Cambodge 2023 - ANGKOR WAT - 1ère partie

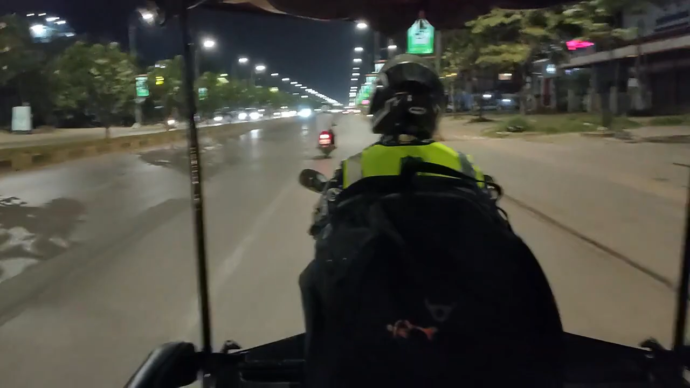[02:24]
Voilà, c'est assez amusant. C'est carrément une calèche qui est accrochée à un tricoteur. Ça coûte 10 000 rils, c'est-à-dire un peu plus de 2,50 dollars.
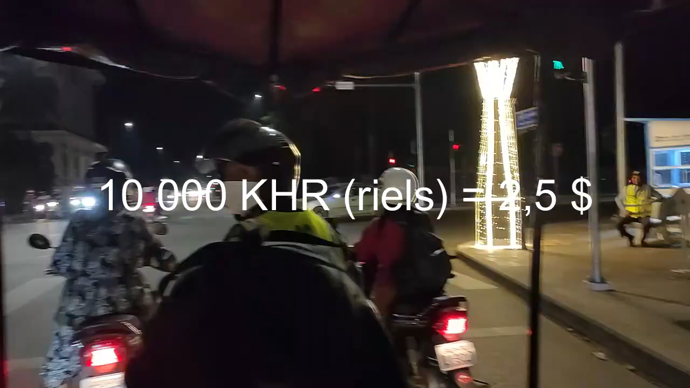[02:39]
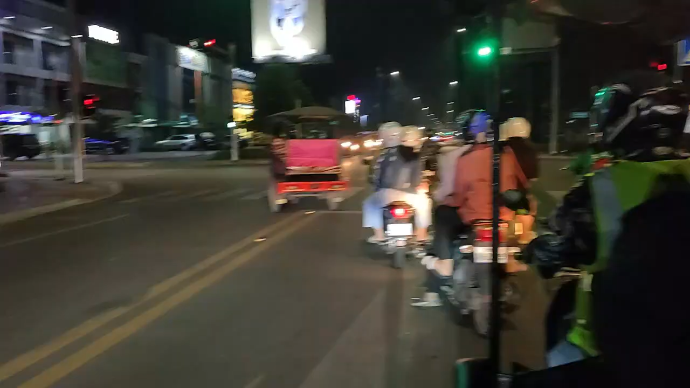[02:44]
La première impression concernant Siamourette, c'est que c'est une ville quand même assez moderne.
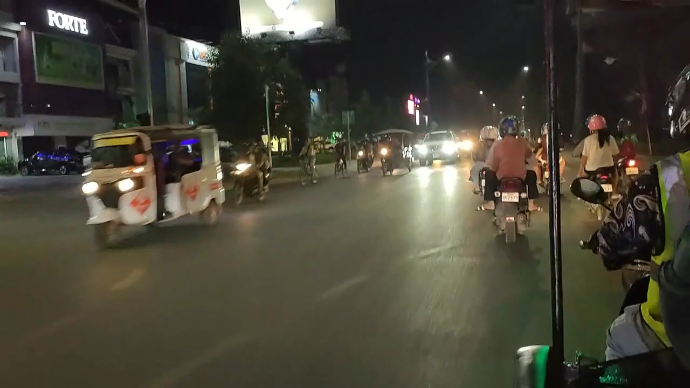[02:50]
Et ce que je peux voir par rapport à Siamouville ou Pompel, il y avait des buildings partout. Là, on est vraiment plutôt sur des habitations et des commerces sur deux voire trois niveaux. C'est beaucoup plus accessible. Ce qui me surprend également, c'est la vitesse lente des scooters.
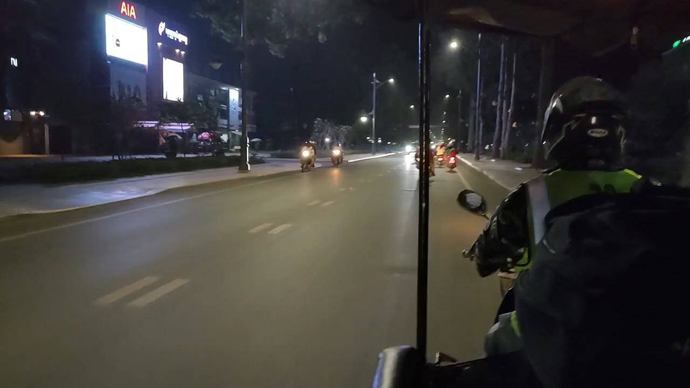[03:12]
On a l'impression qu'ils roulent à 40 à l'heure. Alors sûrement, y a-t-il une obligation qui est vraiment respectée ici.